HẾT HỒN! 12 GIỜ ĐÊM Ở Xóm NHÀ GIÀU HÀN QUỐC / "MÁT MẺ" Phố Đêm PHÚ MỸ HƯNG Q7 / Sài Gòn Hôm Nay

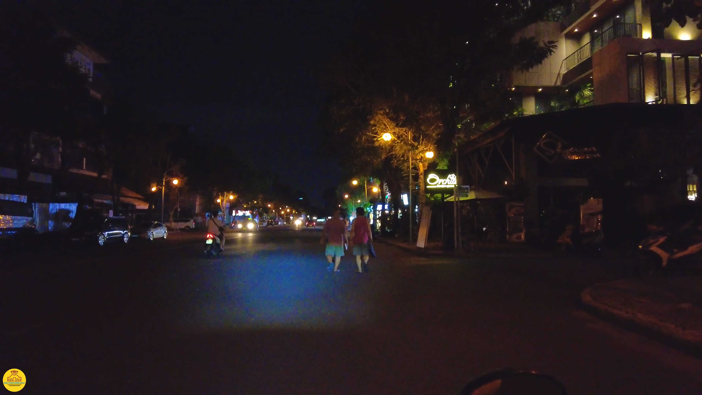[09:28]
Khu này là khu Hưng Phước, Mỹ Phước là nó có mấy anh chị. Đó. Quán đêm vẫn vẫn mở ha.
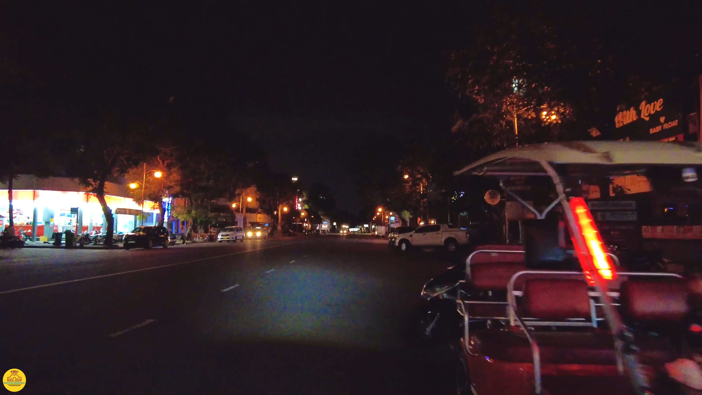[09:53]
Có điều là hơi vắng. em chạy tới cuối đường Bùi Văn Đoàn. Đêm khuya thì nói chung là chắc là người ta mở để phục vụ những cái khách đi chơi về khuya hoặc là thích đi ăn khuya thôi,
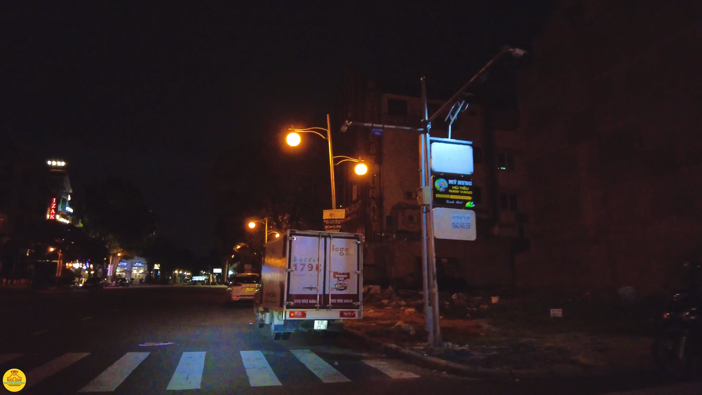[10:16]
nhưng mà cái đối tượng khách đó thì nó không có nhiều. Đường xá nó vắng hơn.
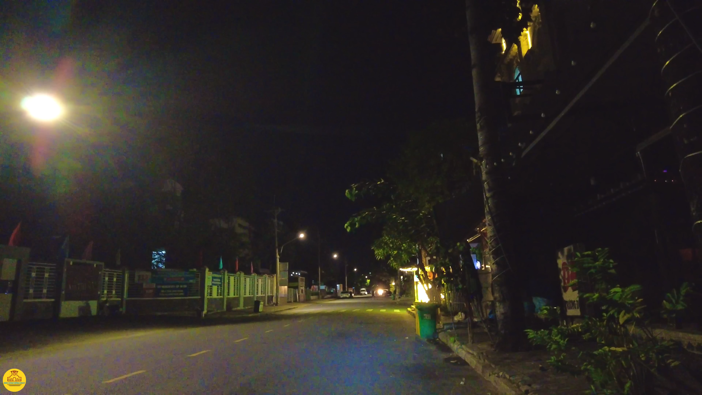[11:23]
không có đóng cổng ha, không có cổng. Đó.
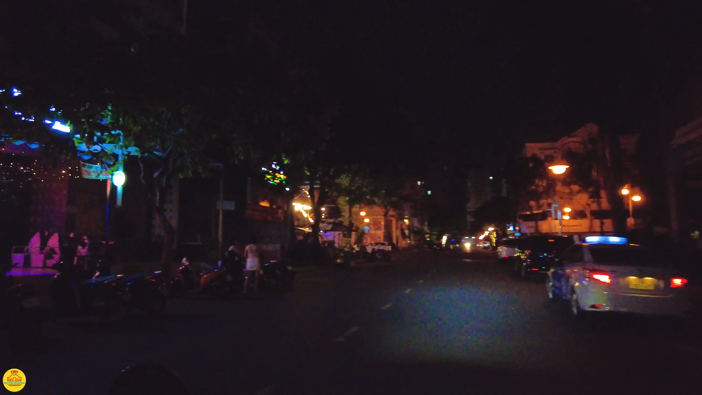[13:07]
Còn những quán thì nó cũng mờ mờ ảo ảo ha, đó đó. Bùi Văn Đoàn. Bùi Văn Đoàn đây thưa cô bác anh chị, em chạy thẳng qua bên kia xem thử coi Sắm Nhà Giàu Phú Mỹ Hưng thì tối có nhiều quán người ta mở cả đêm hay không.
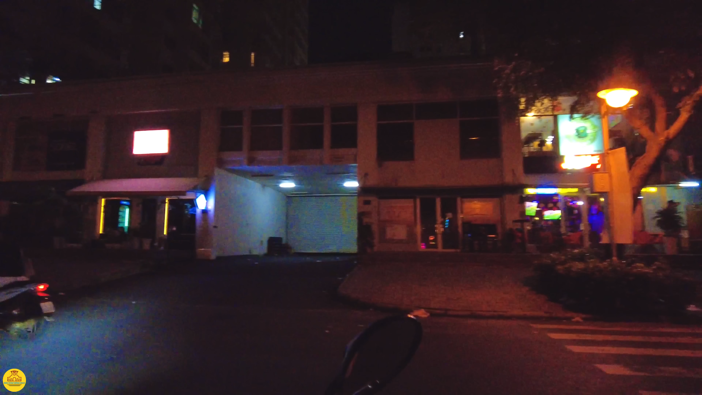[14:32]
Strong. Night bar. Đa số là những quán bar massage ban đêm. Rồi các anh chị mấy
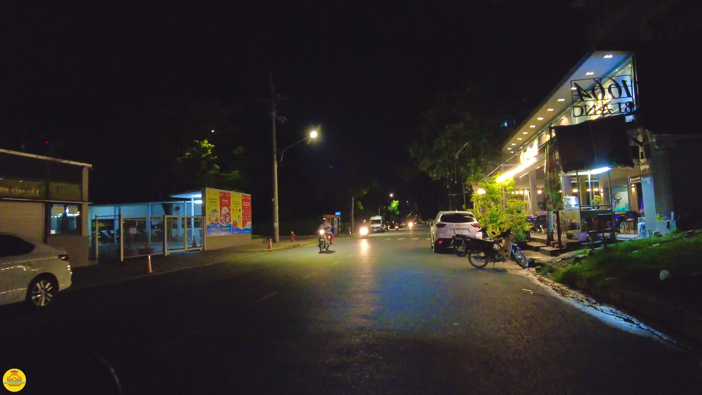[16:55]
Ở đây là một số quán á,
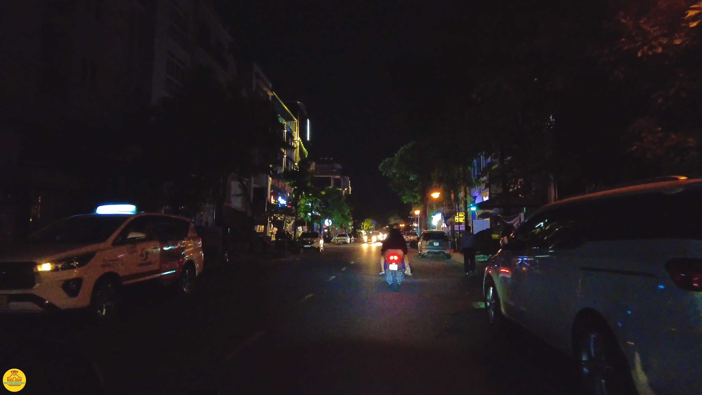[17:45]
Ở đây có vẻ như là
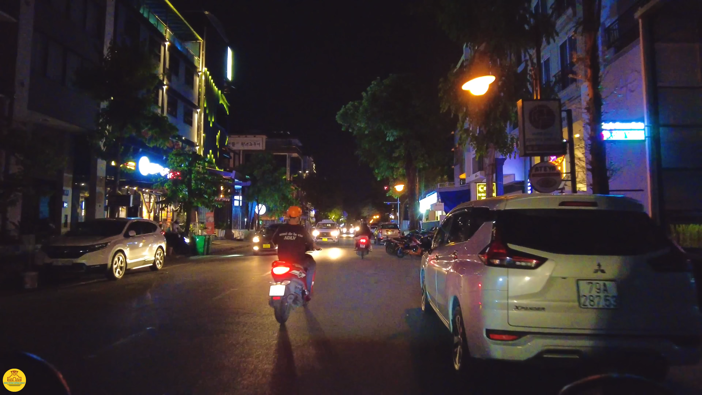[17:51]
nó bí ẩn hơn, nó hơi kiểu massage bí mật vậy. Nó không có giống những cái quán lộ thiên bình thường. Bùi Văn Đoàn đây thưa các mấy anh chị, em cứ chạy dọc dọc theo con đường chính, cắt ngang con đường chính. Ở đây nó massage kiểu phía sau bức tường, không biết là tò mò nha. Đó, cái xóm Hàn Quốc nè, xóm nhà giàu,
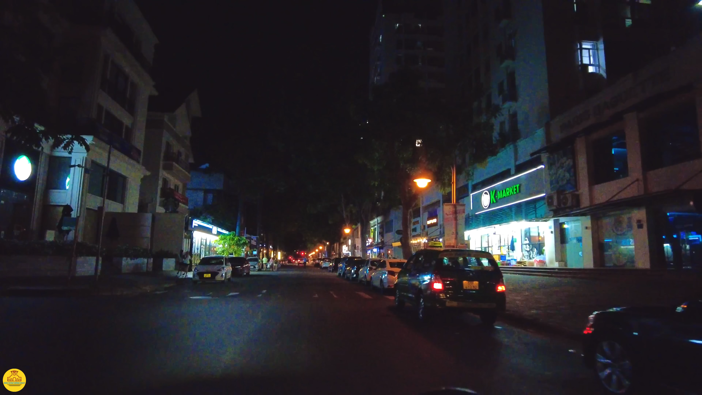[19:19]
đây là lần đầu tiên em đi về cái khu nhà giàu Phú Mỹ Hưng này vào bây giờ cũng 12 giờ rồi thưa các anh chị,
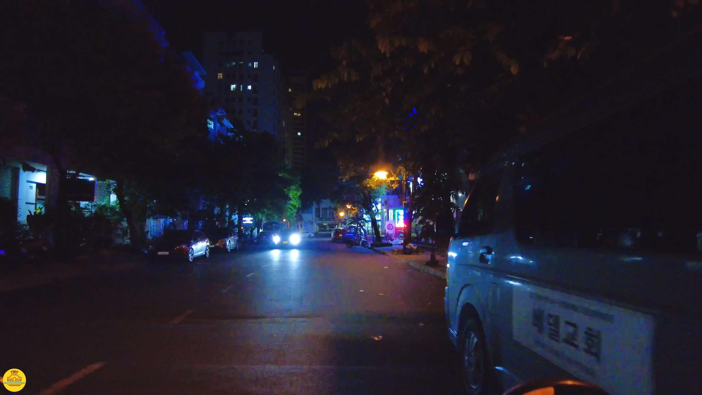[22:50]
trước cửa hàng của người ta, người ta không có cho đậu xe. Massage bên trái của em nữa này, nhiều cái tiệm massage đó,
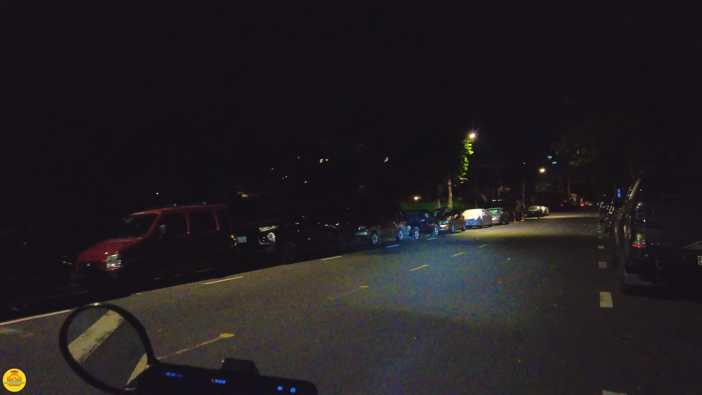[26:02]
ra Nguyễn Văn Linh. Đây ngay công an phường Tân Phong. Rồi quẹo phải chúng ta chạy về hướng của An Lạc ha, Bình Điền, An Lạc. Trạm y tế và công an phường nằm ở đây.
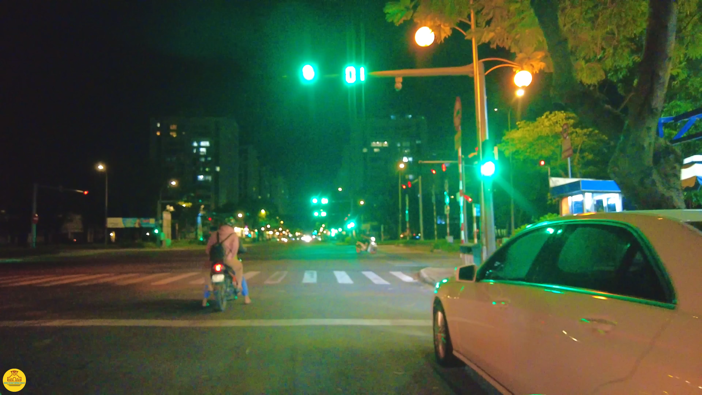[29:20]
Mời cô bác anh chị vừa phải đi hướng về Nguyễn Hữu Thọ và Nguyễn Văn Linh.
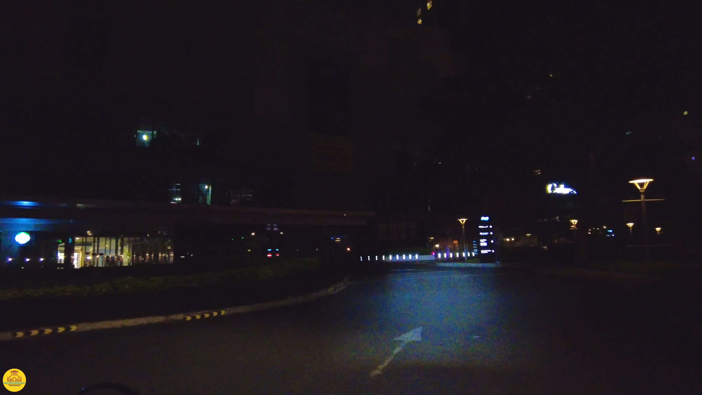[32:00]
Đi thẳng này thì có cái đường đi ra phía ngoài Lê Văn Lương.
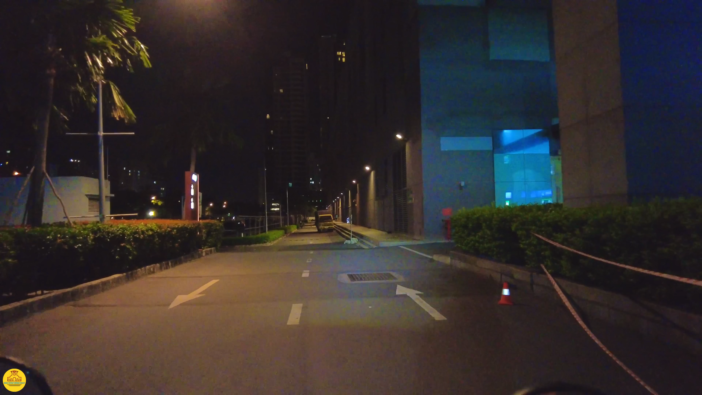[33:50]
Đây là Lê Văn Lương, thưa quý anh chị. Lê Văn Lương quận 7.
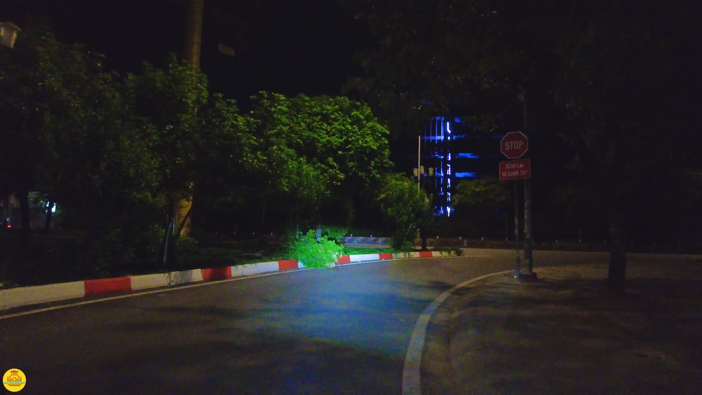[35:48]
Đây là đường Nguyễn Hữu Thọ đây, đi thẳng lên cầu Kinh Tẻ, quẹo phải đi thẳng lên cầu Kinh Tẻ. Đó.